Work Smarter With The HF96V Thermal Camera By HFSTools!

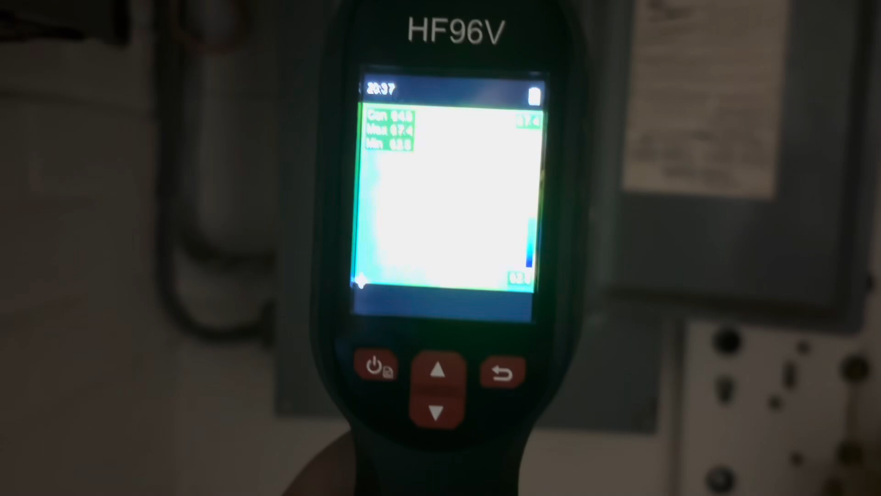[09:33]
See if you have one that's warmer than the other. Something like that. So we have a panel right here.
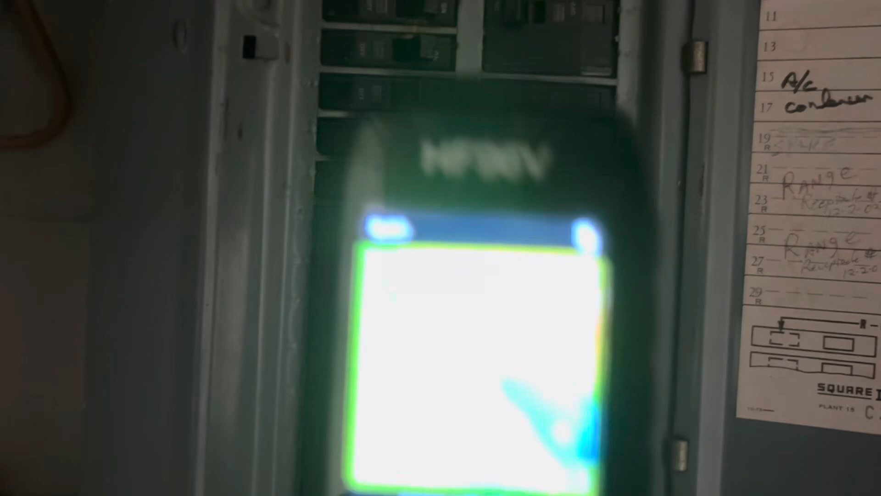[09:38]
And that top one is warmer than the rest.
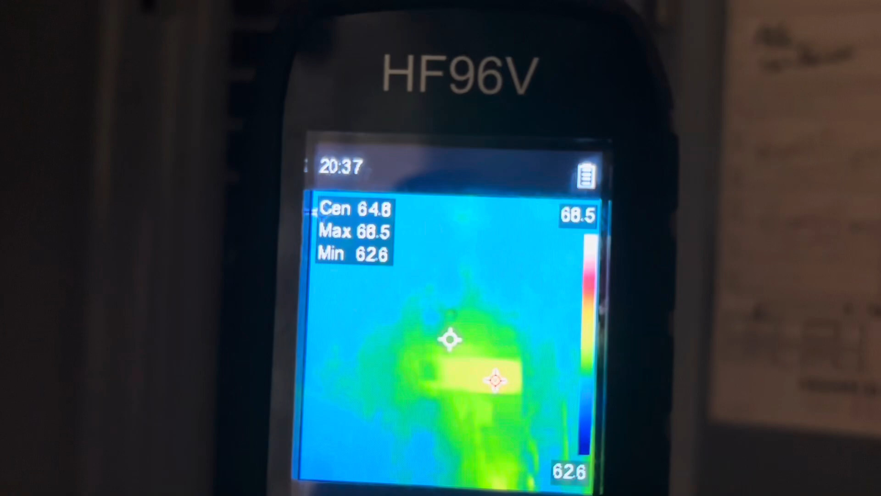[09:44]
That's probably because that's our air conditioner one.
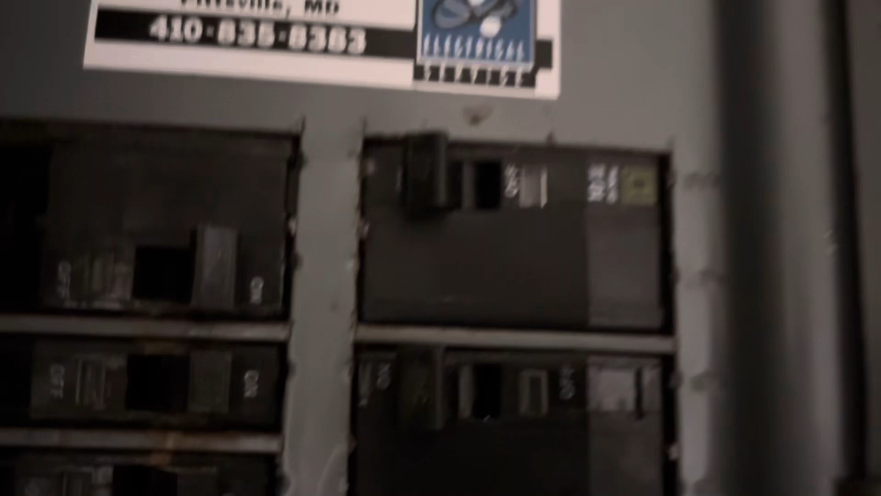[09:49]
Even though it doesn't say it. We can change modes here.
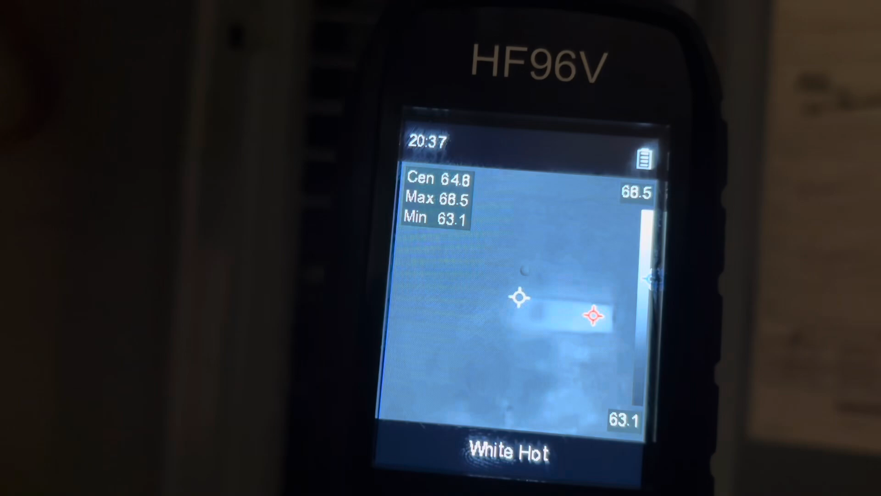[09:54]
White hot. You can see it's whiter up there. Above alarm.
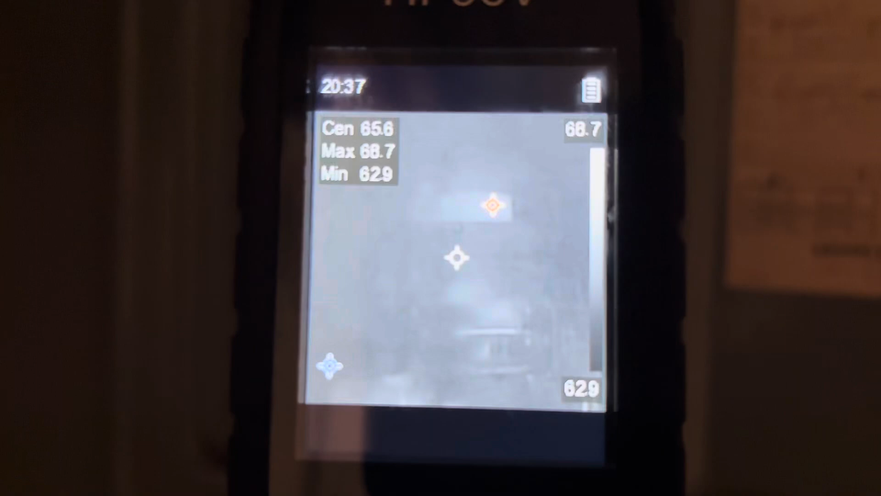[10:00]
Black hot. Now that top one is black.
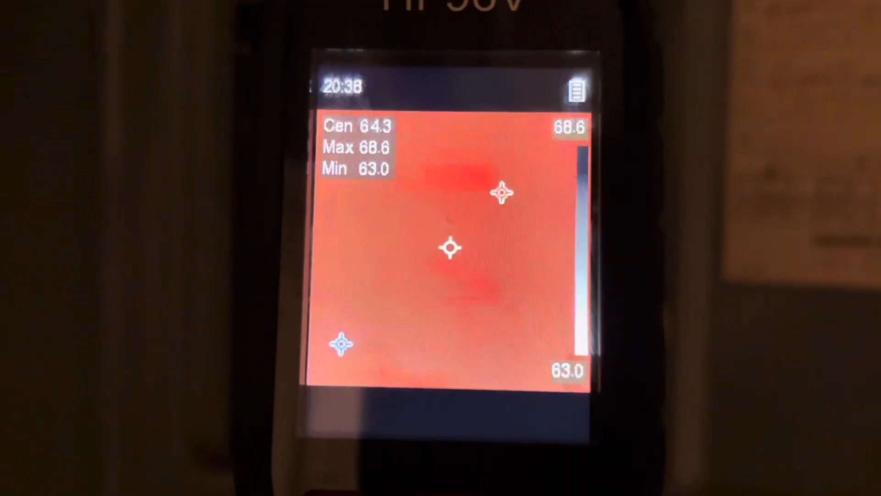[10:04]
Red hot.
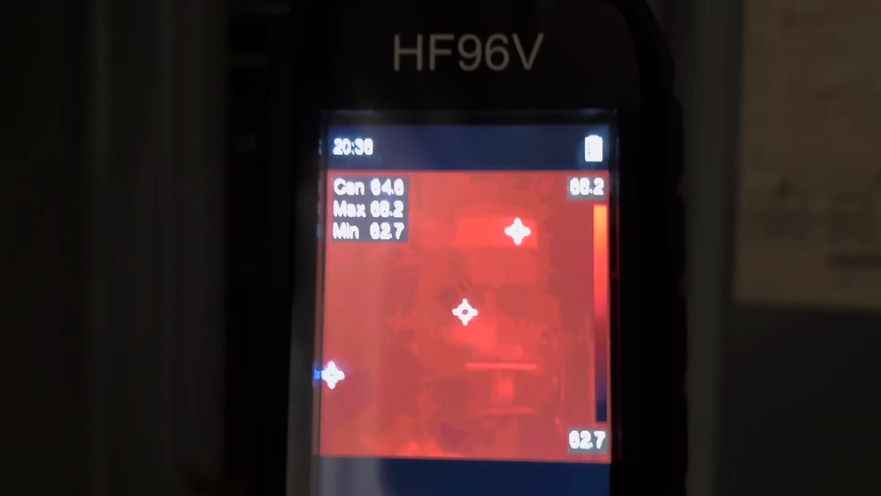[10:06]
So now it's red. Red fusion. It's pretty cool.
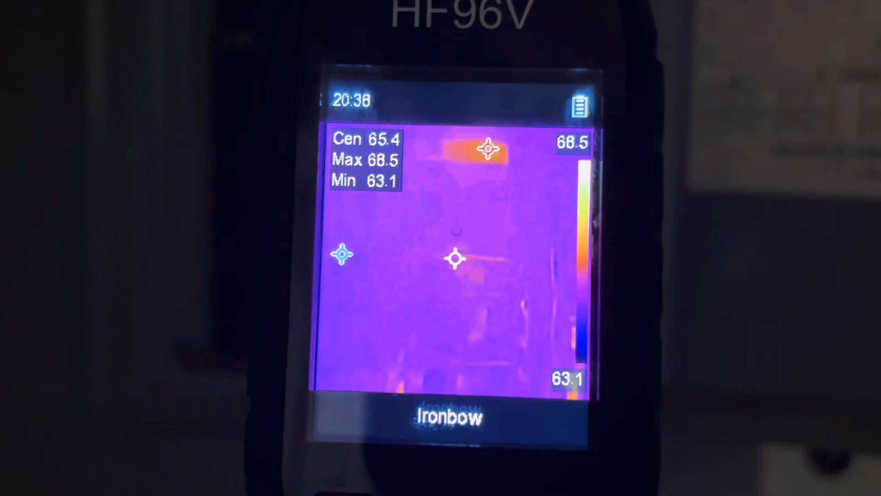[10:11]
Iron bow. And then rainbow is what I usually keep it on. Right there.
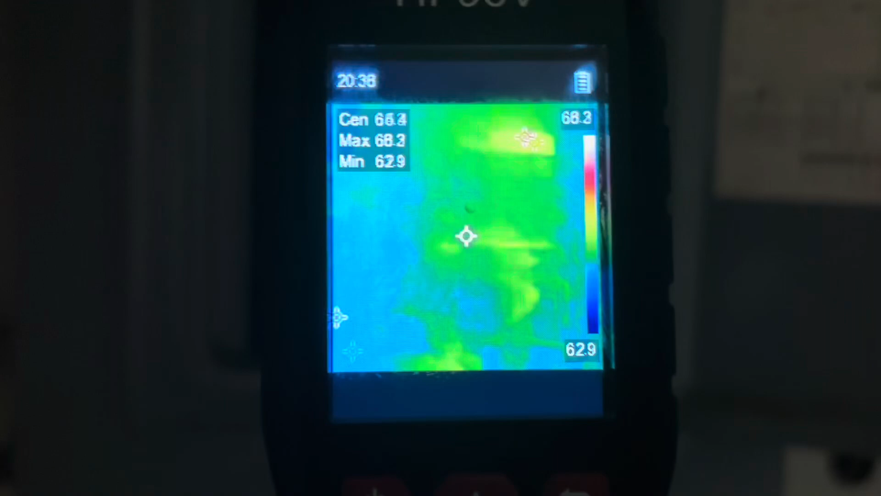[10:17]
And if we press the top button here, we can go from fusion to visual,
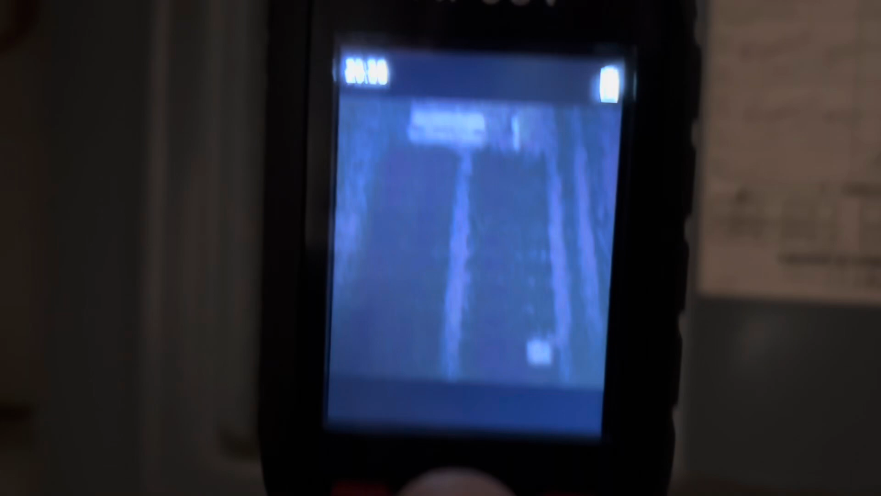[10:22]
which is basically just nothing. It's just camera mode.
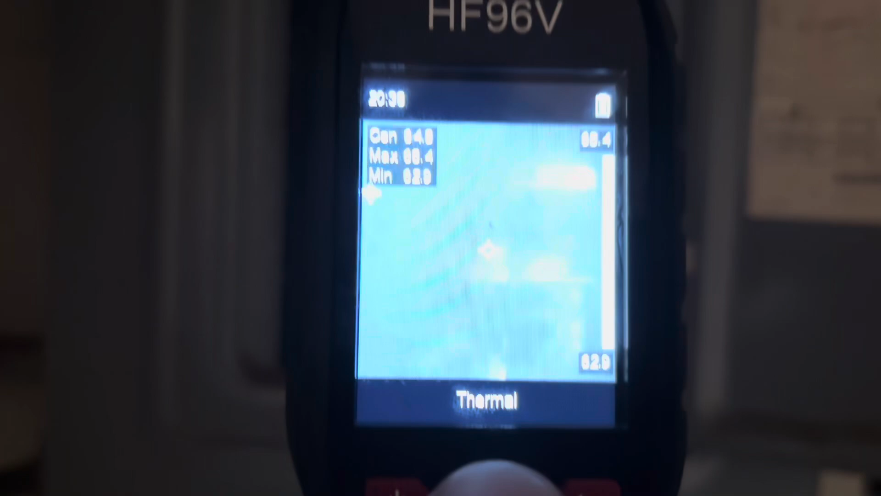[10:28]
And then thermal, which is what I usually like to keep it at. Either thermal or fusion.
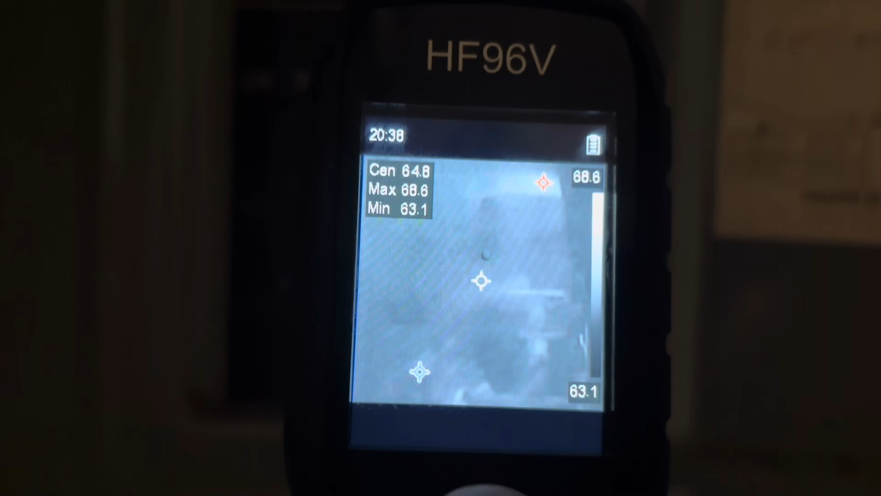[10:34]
We'll give you an infrared picture. Okay, guys.
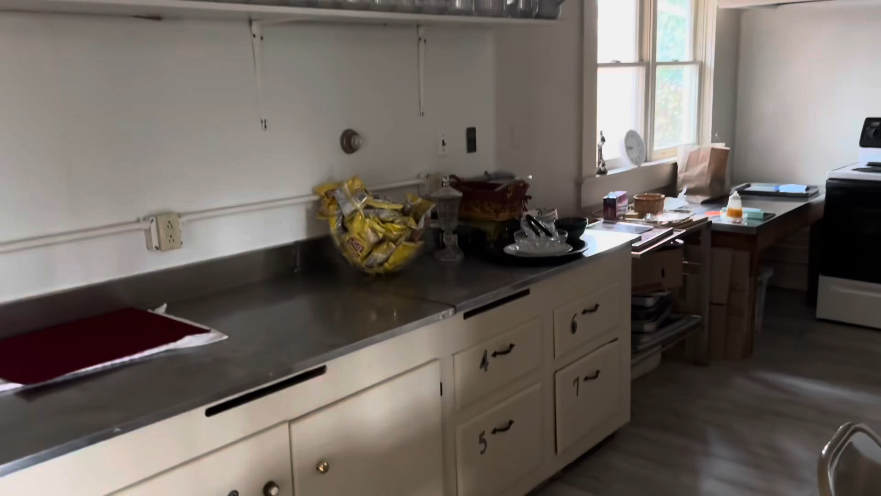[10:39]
Say we want to get an instant delta T. Come up here. Bam.
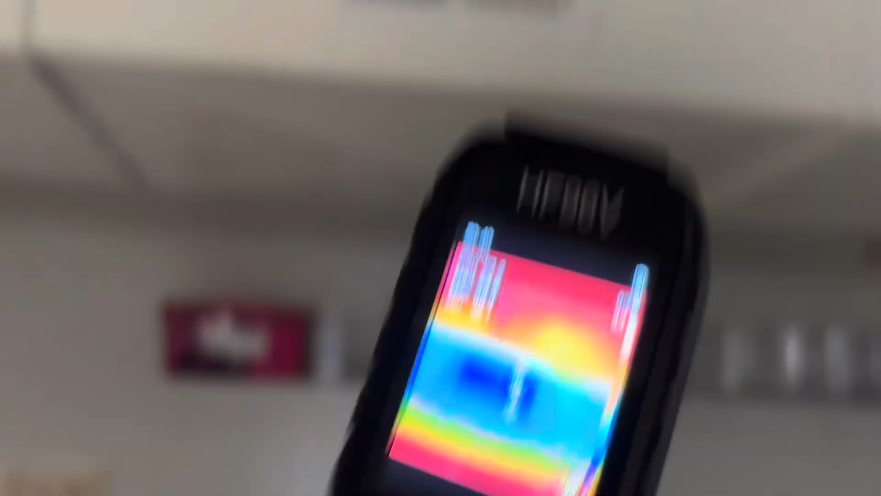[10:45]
48 degrees. I don't know if this one does. Yep. This one too.